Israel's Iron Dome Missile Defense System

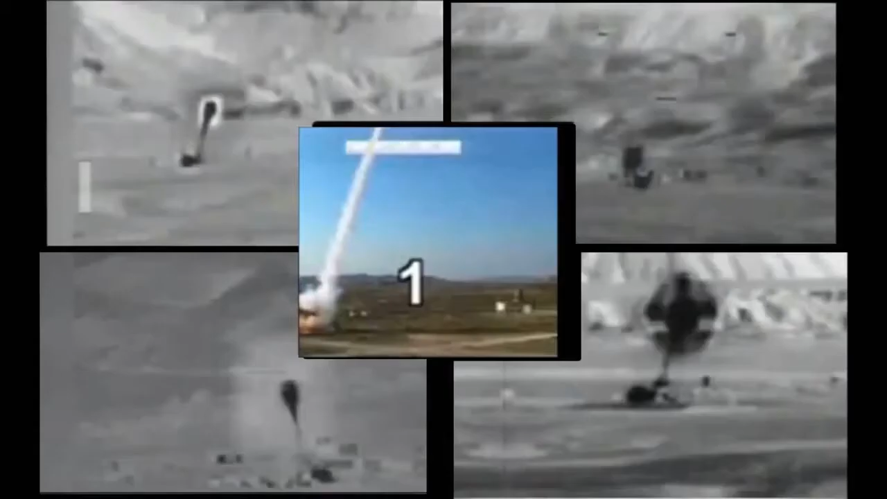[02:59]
Iron Dome is a very cost-effective system,
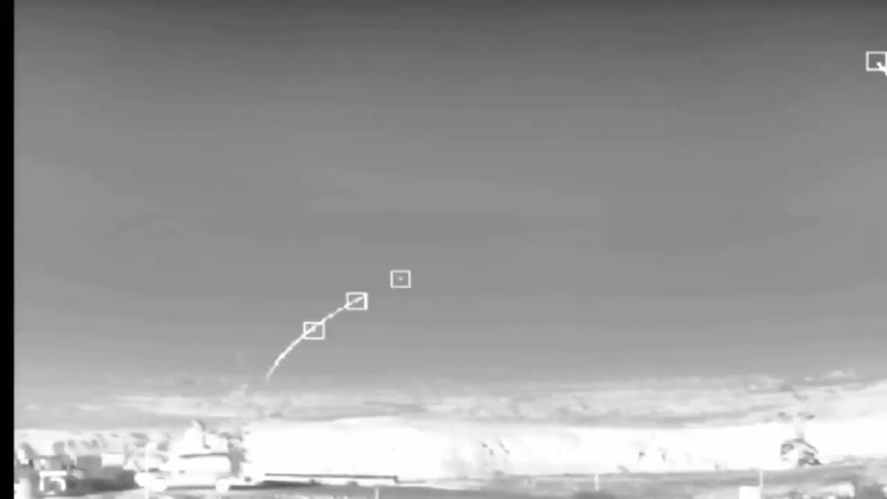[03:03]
selecting out of multiple threats and concentrated salvos, only those threats that endanger the protected area.